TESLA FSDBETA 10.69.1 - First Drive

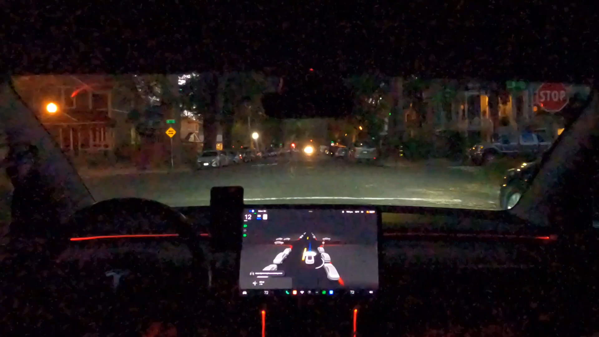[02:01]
Let's just make this bigger. It's easier to see. This is another unprotected stop. It's clear on the left. It's super hard to see on the right. Like, you can't see at all.
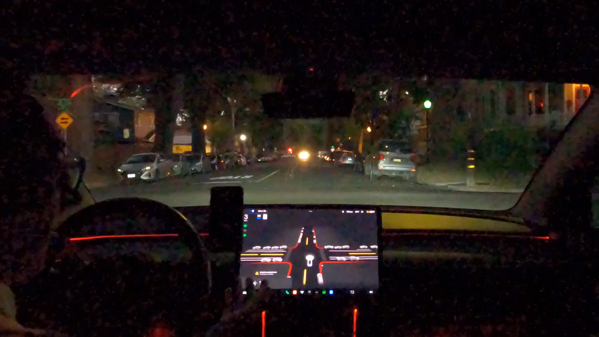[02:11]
The car has to really pull forward. I'm pretty much in the middle of the road as it's creeping, but I mean, I guess that's okay, because it was clear on the left and the car knew that. So, I mean, it's better to be safe. It definitely creeped pretty far, though. Okay, so we need to get past this, like, construction area. This is another four-way stop, so there's a chain-link fence here.
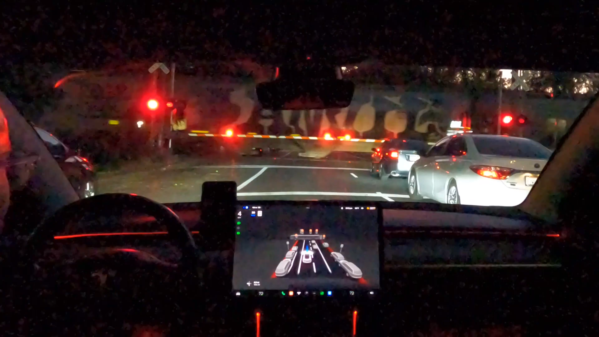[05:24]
Oh, and it was trying to stop for this pedestrian that was starting to walk in the walkway, and it, like, braked really hard. I've never seen, I've never seen it react to a train before. This is a first. So, it's stopping. It's creeping up. I feel like I'm going to have to disengage here. My foot is right over that brake pedal, you guys. I'm ready to jump in here if something happens.
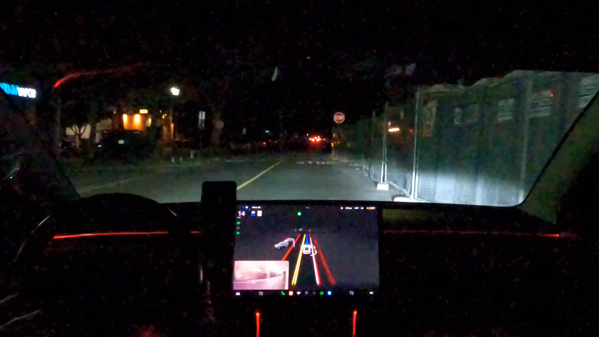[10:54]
Like, I'm not even feeling like I need to intervene, because it's actually giving so much space now. Like, I feel a lot more comfortable. So this is challenging. We're next to a construction zone. Like, I mean, you can't even, I mean, you can see through the chain link fence, but man. It saw the car. There's another car coming. There's pedestrians. Man, this is, this is wild. I have not had to disengage.
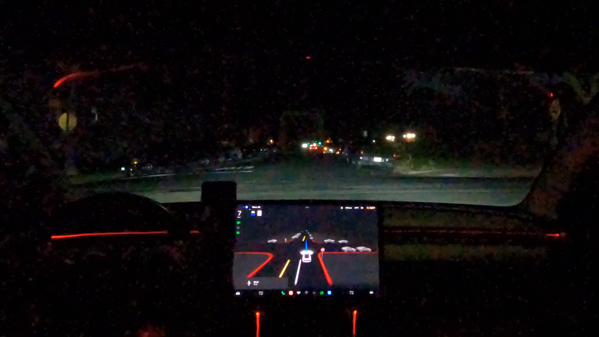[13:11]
And we have a car up here, hazards on, sticking out in the lane. The car just crossed right over. I don't even have lane lanes here, you guys. Like, this is, I pretty much only have lane lines right near an intersection, but it's, there's no marking. It's driving on the right-hand side of the road. Like, here's a roundabout that it was, it challenged this in the past. Worked perfect.